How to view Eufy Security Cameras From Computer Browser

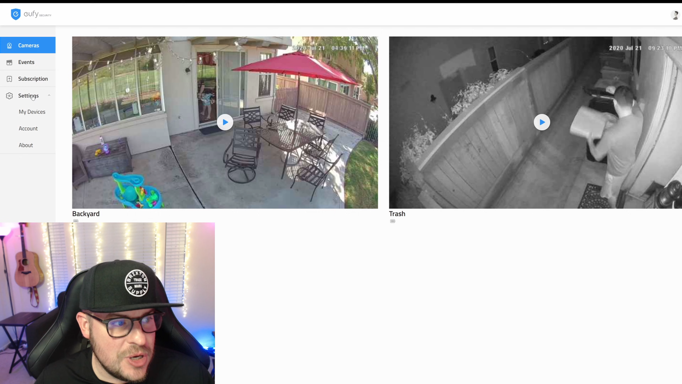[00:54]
settings my devices account and about you'll see your cameras in the middle of the page and even all Eufy cameras if set up in the top right it looks like a little guy for I guess motion detection I actually don't know what it is it doesn't allow me to click on any of that stuff in the top right this button right here is gonna allow you to log out of this page that you can you know log out no one can see your cameras if you don't want them to so we'll start off right here this is gonna be a live view of your
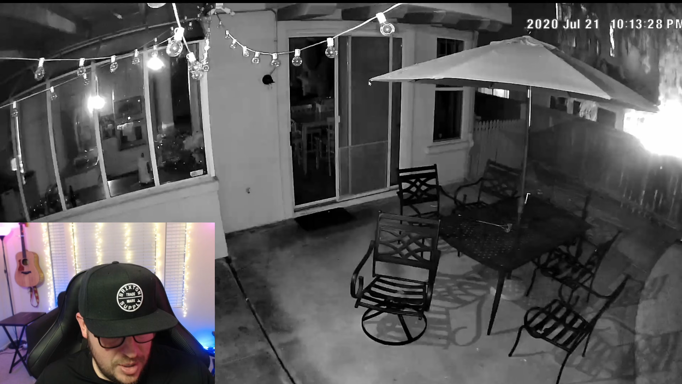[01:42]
want next let's click on my other camera here and when I play this one same thing same controls you know pause mute it or increase the
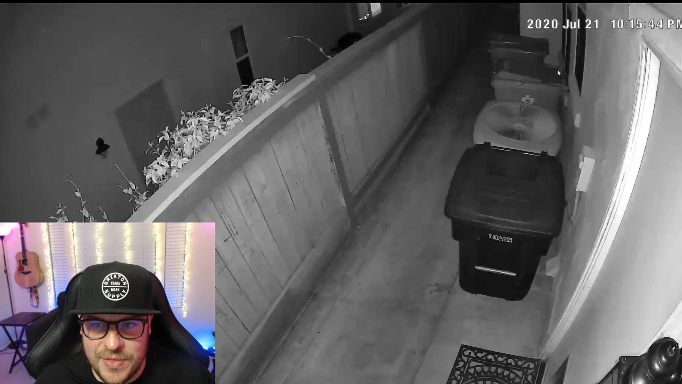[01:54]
volume as well and this is a live you know full screen view of that camera showing me that the date and the time here I